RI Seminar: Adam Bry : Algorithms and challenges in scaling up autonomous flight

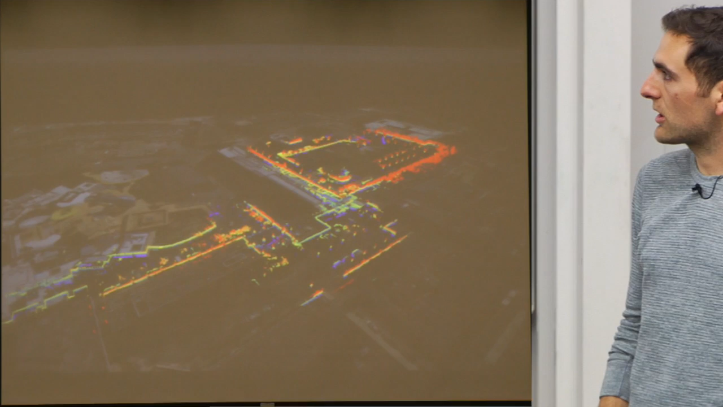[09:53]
But this was I think a 20 minute flight covering a couple of kilometers building up this kind of 3D point cloud.
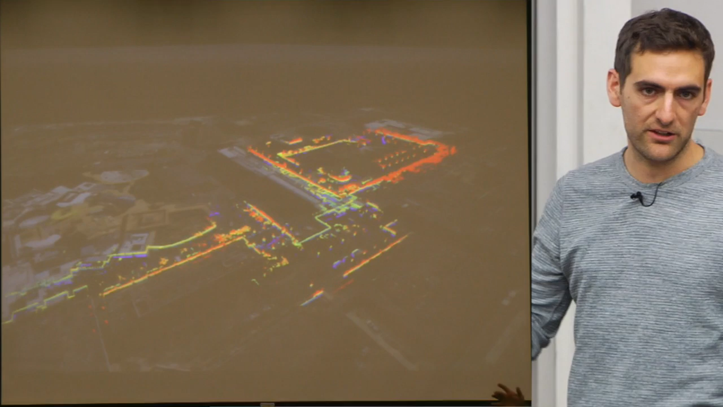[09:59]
But this is basically like the upper limits of what you could do with this system. And the severe limitation here is basically everything is making fairly conservative assumptions about the dynamics of the vehicle and also the environment that we're operating in.
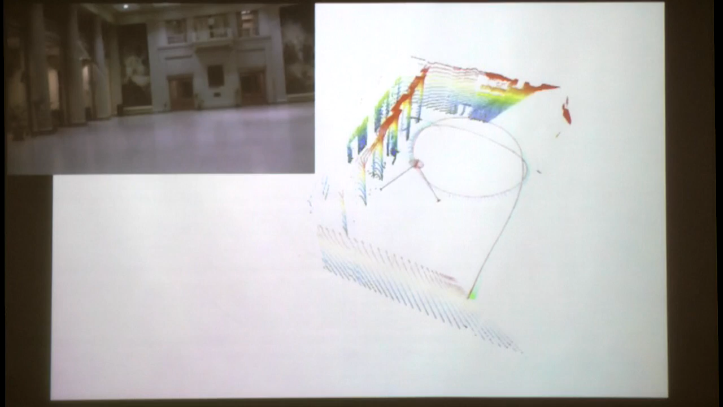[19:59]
So we show the trajectory that the vehicle is following.
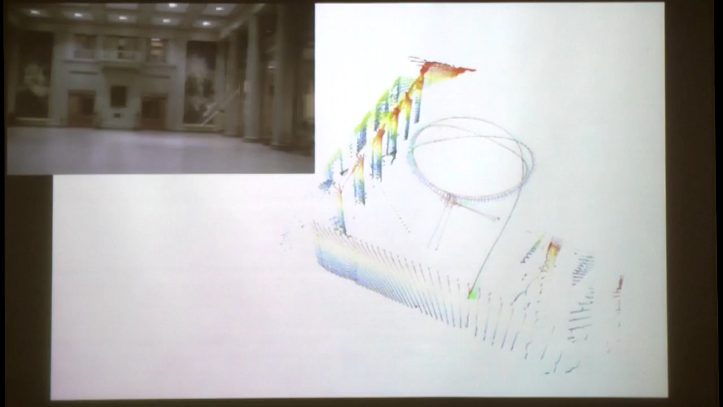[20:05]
And then we're also reprojecting the scan so you can sort of see the structure of the environment.
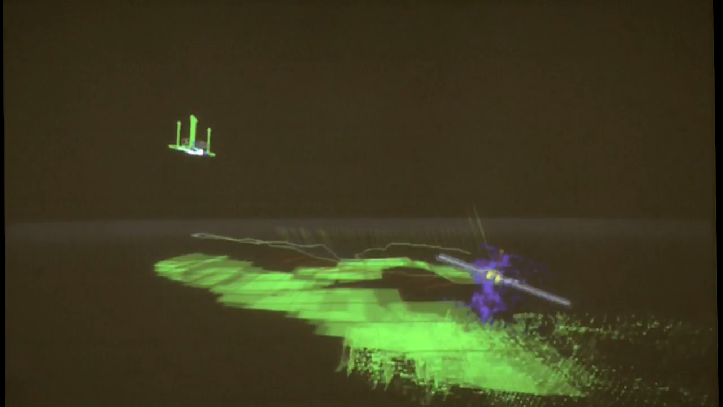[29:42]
And then use those to infer like the 3D structure and motion and position of the object.
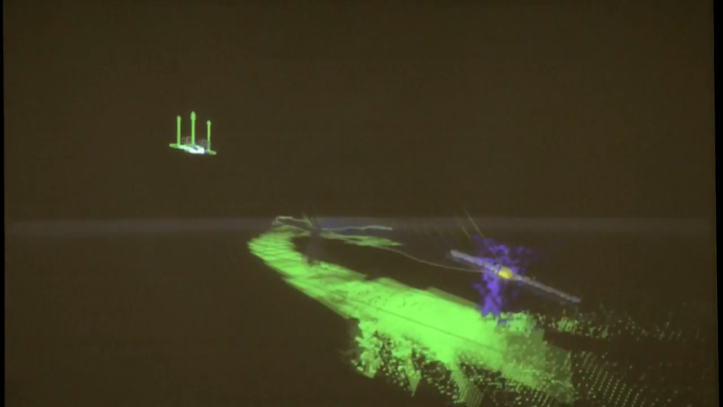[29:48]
So you can see the visualization of the drone here and then the person all happening in 3D in real time on board.